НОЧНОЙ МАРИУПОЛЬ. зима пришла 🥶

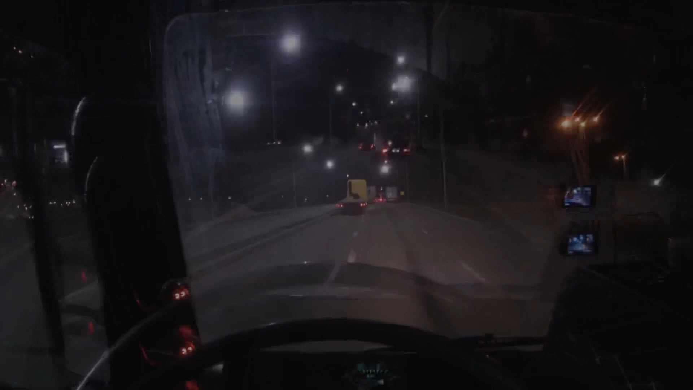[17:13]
Театра. Тут перед нами стоит вот тут кафешечка, люди сидят.